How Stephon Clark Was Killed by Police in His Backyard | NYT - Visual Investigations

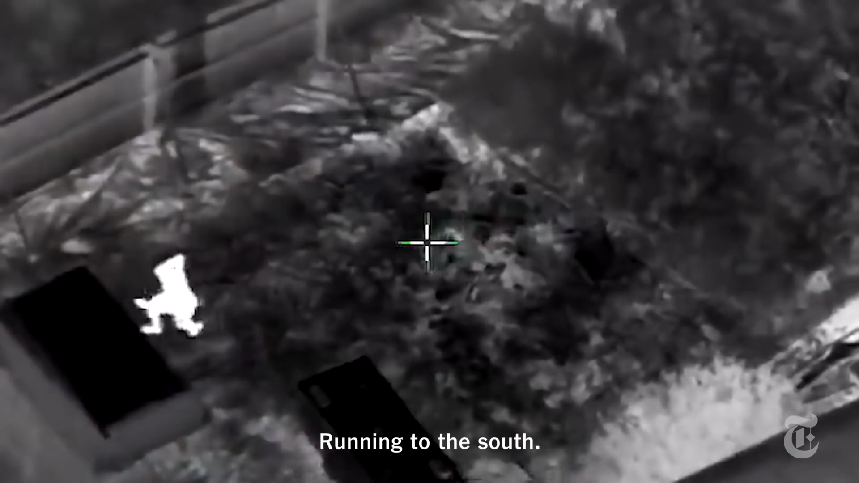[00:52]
Running to the south. This is 22-year-old Stephen Clark. They run to Clark's home. The officers spot Clark.
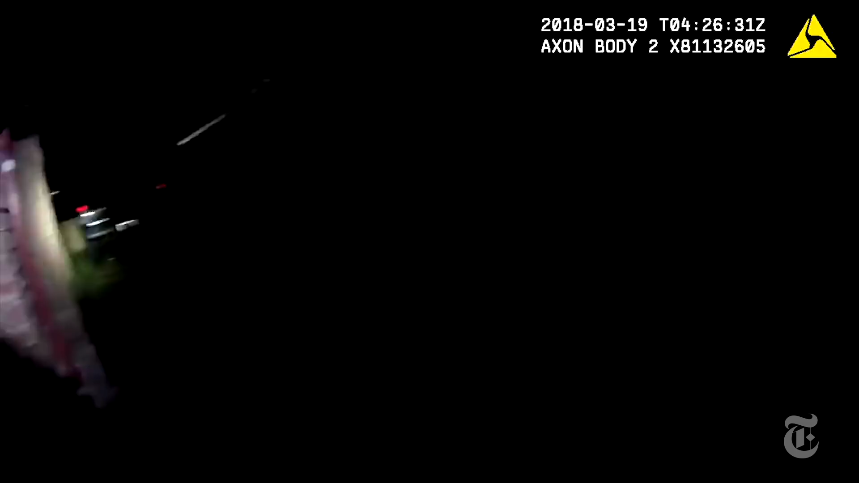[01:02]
Hey! Show me your hands! Stop! Stop! It's my son's son.
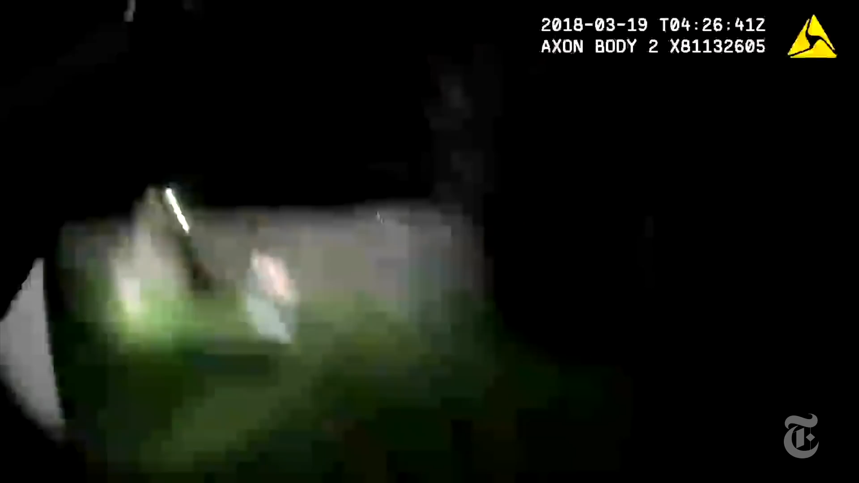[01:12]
Show me your gun! At this moment, Clark moves toward the officers.
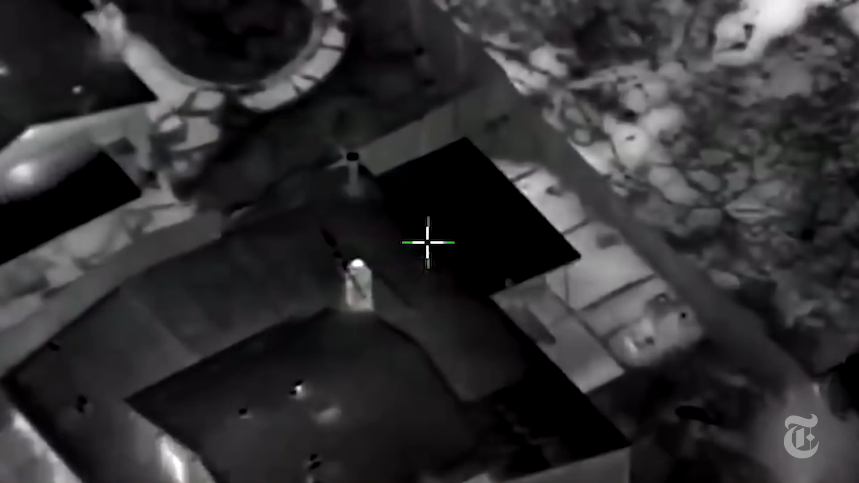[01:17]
Show me your hands! Gun, gun, gun! Then Clark drops to his hands and knees. They continue to fire. Five-seven shots fired.
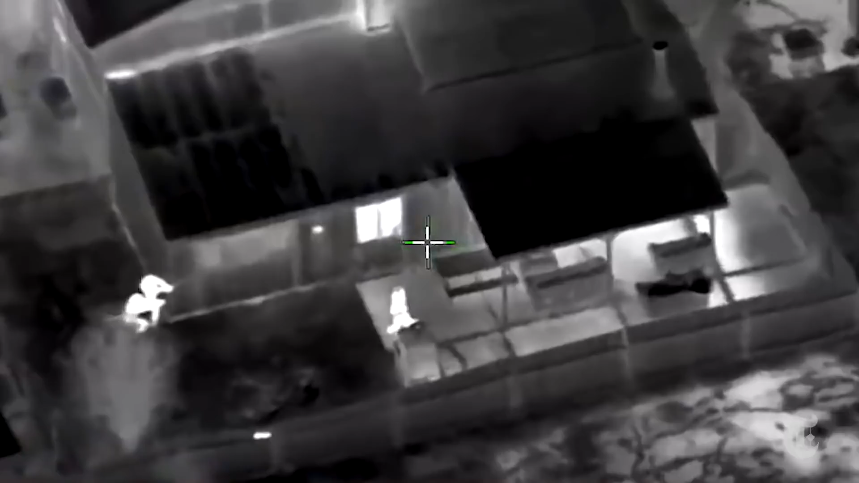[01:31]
Some straight down. Show me your hands! I see your hands. Two minutes and 50 seconds later, the officers try to communicate with Clark.